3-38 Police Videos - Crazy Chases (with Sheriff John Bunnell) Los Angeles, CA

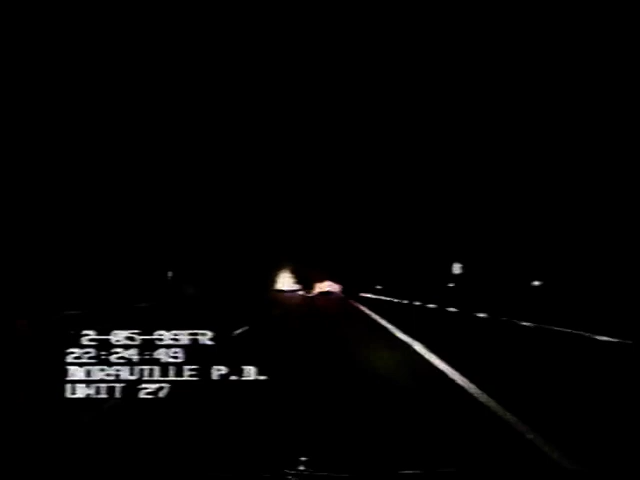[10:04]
Doraville, Georgia. Four patrol cars are in hot pursuit of a hot Mercedes. 13-6-3-6. The driver is wanted in Korea. But right now, he's half a world away. Getting to know the Doraville PD. Up to 116. Built to handle the Autobahn, the German-made car tears up the Georgia highway.
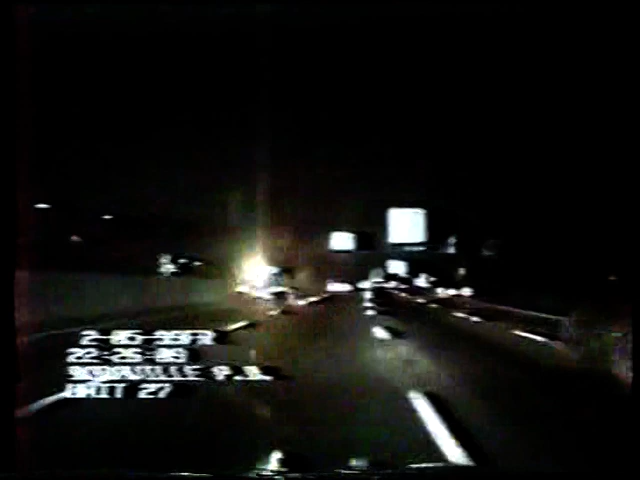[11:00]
Suddenly, traffic thickens and slows down the suspect.
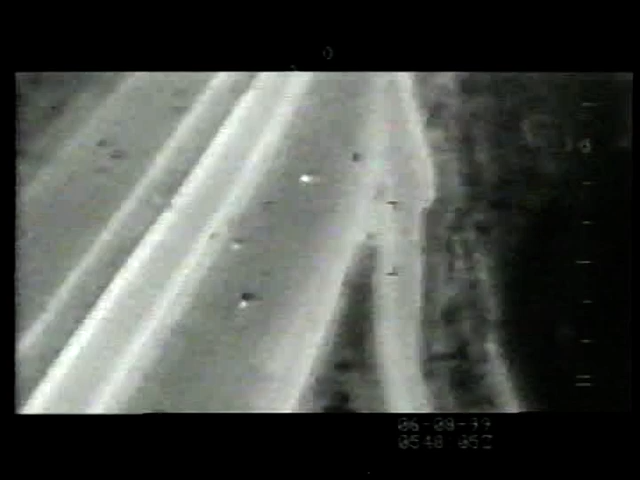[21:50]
The sports car knifes through traffic. They're topping up to about 100.
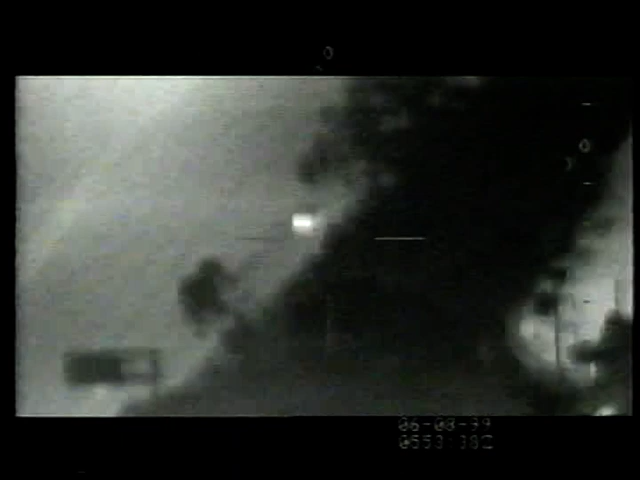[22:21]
...any advantage he had is lost. Still, even as speeds drop, the danger level keeps climbing. Watch the corner.
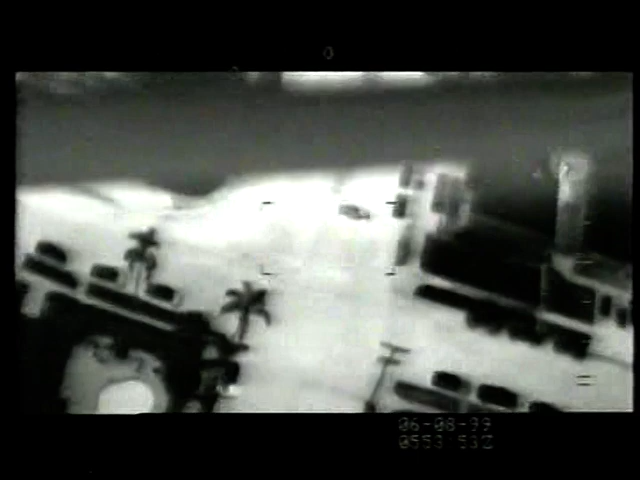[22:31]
They made a quick U-turn. Now that they're on surface streets, cross traffic is an issue. Just blew the stop sign. An issue the suspect decides to ignore. Watch it, officer. There is cross traffic here. While the chopper pilot keeps the ground unit safe, the reckless driver slams through every intersection. And when the suspect is sure he's ditched the cops...
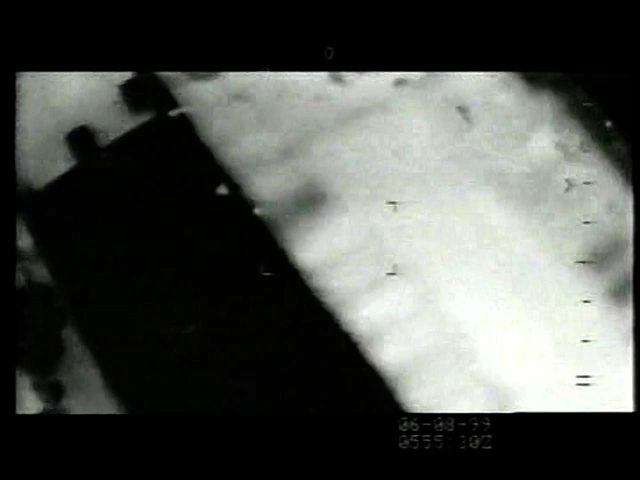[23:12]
But with the infrared camera tracking them and the chopper pilot positioning ground units, the only place these guys are running...